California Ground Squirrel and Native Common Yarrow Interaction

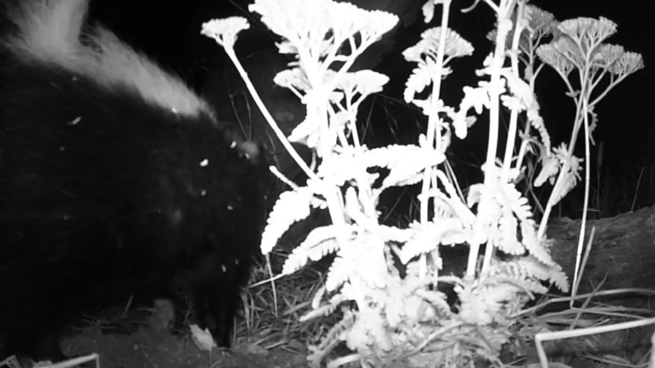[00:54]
nighttime saw a skunk in there and ground squirrels back digging through that dirt